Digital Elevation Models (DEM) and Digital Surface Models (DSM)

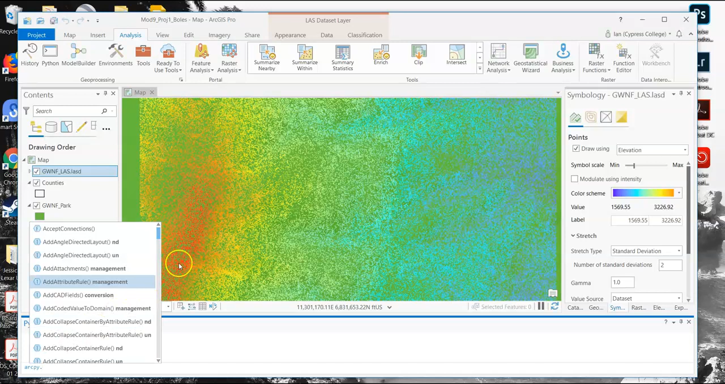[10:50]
So type in arc. And you should see arcpy show up. So then within arcpy, you're going to have a litany of commands. Now, obviously, you could sort through them all and choose the one you want, but that wouldn't make a whole lot of sense. So if you just keep typing, we're now going to do describe. Choose describe there.
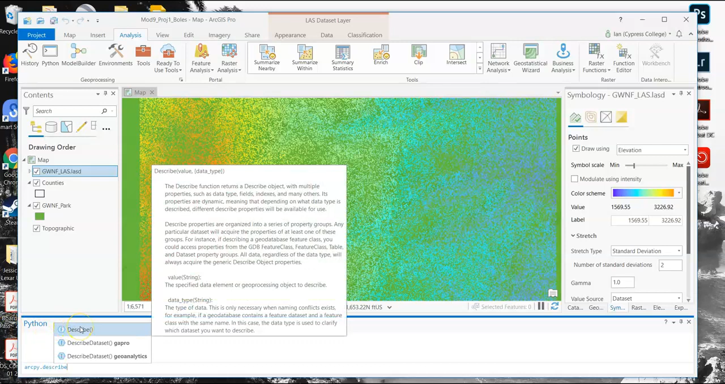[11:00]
All right. It's a function. And then it's going to ask, what would you like to describe?
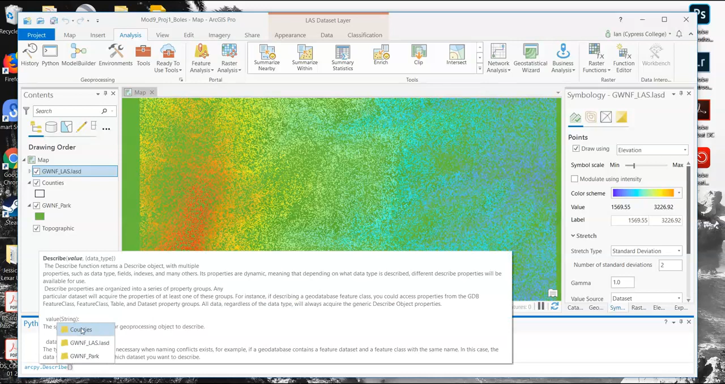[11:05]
In our case here, we want to describe the GWNFLAS file. So go ahead and select that. Then at the end, we're going to enter point spacing. And that will tell us what the point spacing is. Go ahead and hit enter. The point spacing is 1.5334. Now, what is that point, that 1.5334? What are those units? Those units are feet. How do we know that? Because our map projection is in US feet. The first layers that you add to any map are going to set the projection.
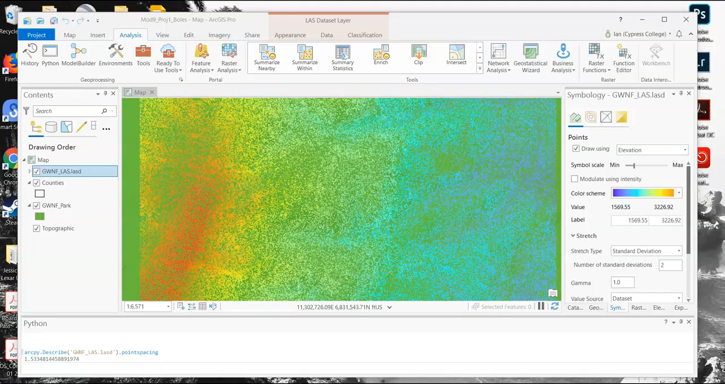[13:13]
You can access this data on the appearance tab by clicking the filters arrow. We're going to come to that in a bit. But know that if you want to switch between the surface and the first returns, you do so in the appearance filters menu. All right. So let's first create our digital elevation model, or DEM. Now, to do this, we're going to actually create a new map.
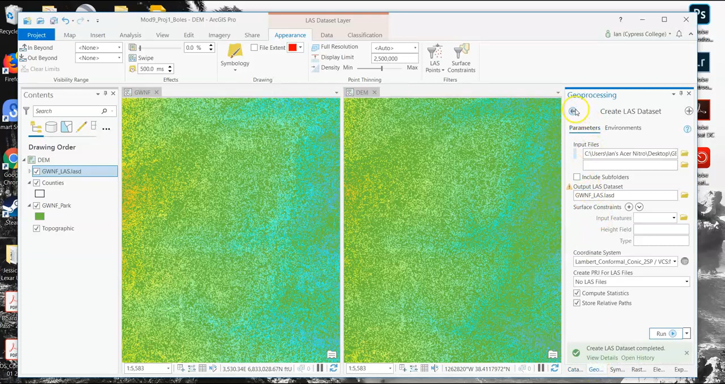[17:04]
Click the little back arrow if you need to, so you're at the geoprocessing search bar. And in there, you're going to type in LAS data set to raster. And that will be under conversion tools. Let's go ahead and click that. For our input LAS data set, it will be obviously the only point cloud we have. For the output, let's call it, guess what? DEM. What a surprise. All right. We'll leave elevation and binning as default.
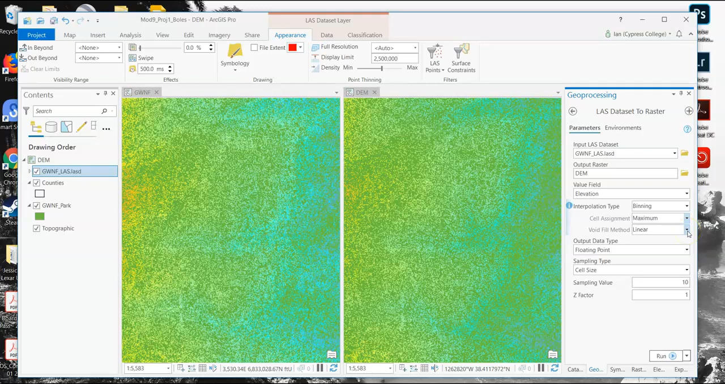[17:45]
But for cell assignment, we'll change that to maximum. All right. Because we want the maximum height. And then for void fill method, we will change that to natural neighbor.
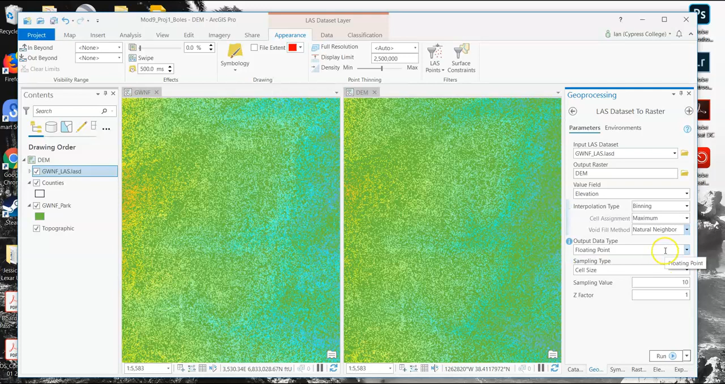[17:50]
Leave floating point, cell size, sampling value, and z factor as the defaults. And then go ahead and run it.